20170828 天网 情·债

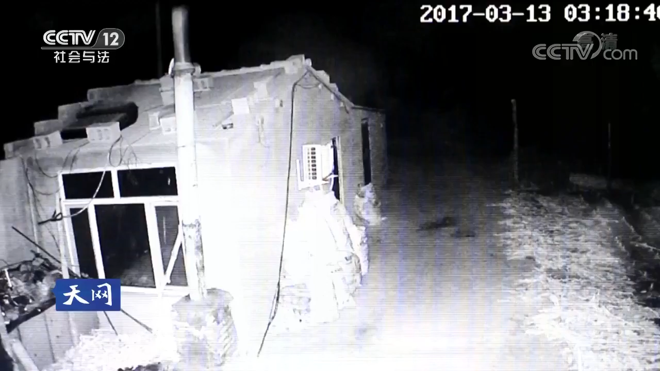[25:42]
就发现了，村西头这个村长家赵大鹏这个监控，在13号的凌晨3点钟左右，有一个人影跑过去了，挺兴奋，因为起码半夜在农村往出跑人，